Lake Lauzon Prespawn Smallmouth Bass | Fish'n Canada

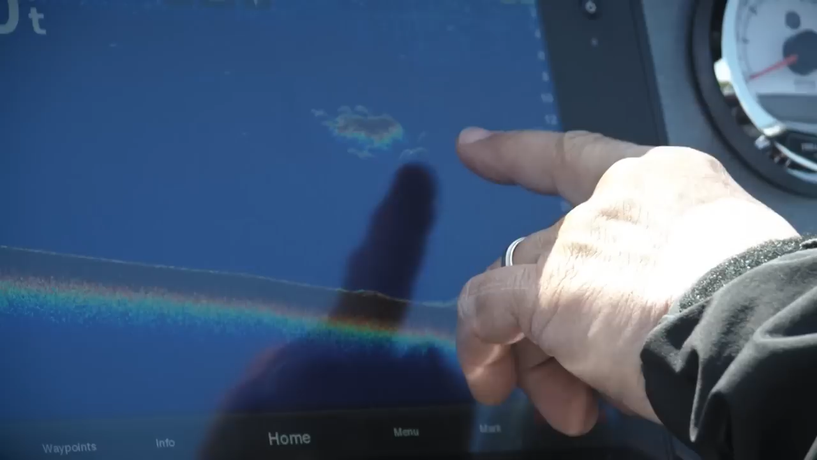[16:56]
And there's some big hooks down here too. Wow, that's the gold mine right there, Mr.